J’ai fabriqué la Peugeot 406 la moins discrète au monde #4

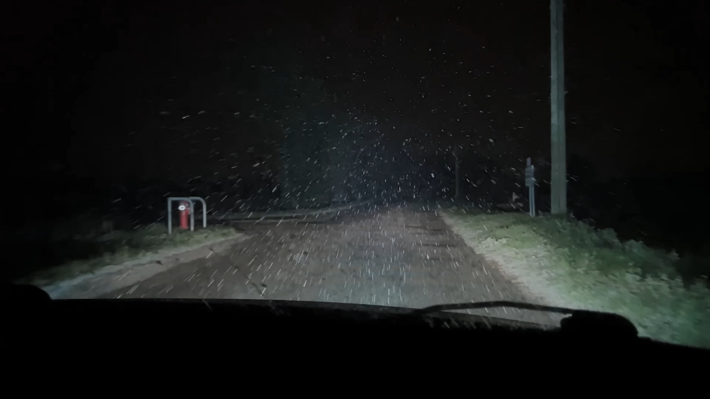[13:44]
20 C'est cool hein plein phare Ouuuh Wadidou C'est Star Wars Anti brouillon Plus plein phare Oh ça va rien à lever hein Mon gars c'est génial C'est incroyable le feeling bon